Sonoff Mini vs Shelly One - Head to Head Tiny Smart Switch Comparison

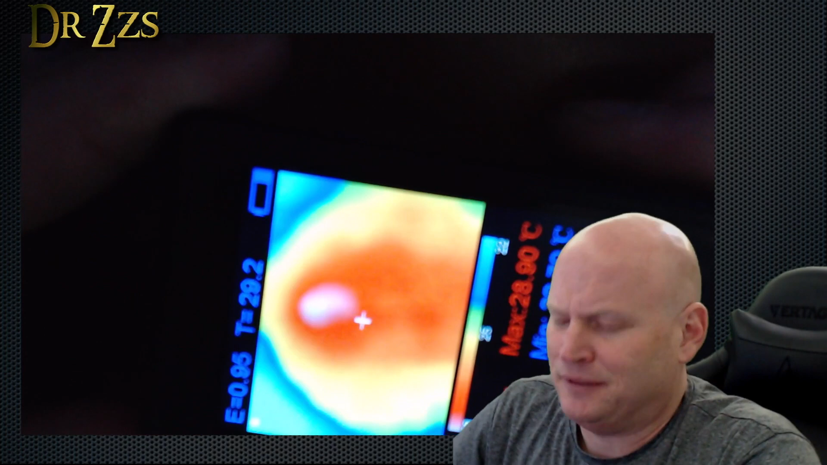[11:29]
Looks like according to this, the max is 29.
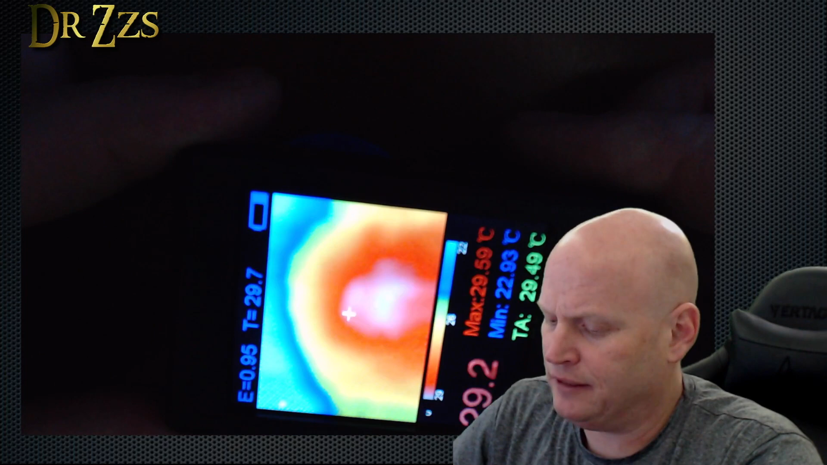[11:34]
On screen: max 29.59°C, min 22.93°C
Great. Now the Sonoff.
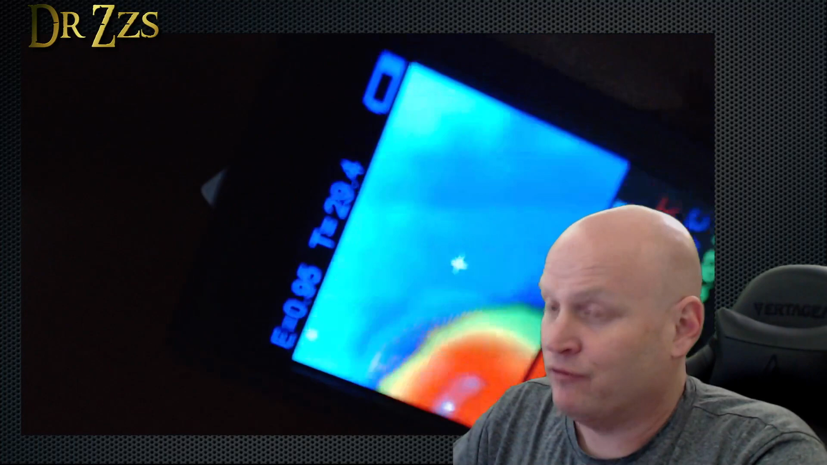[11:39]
And the infrared camera on the Sonoff shows us the hottest spot is also 29.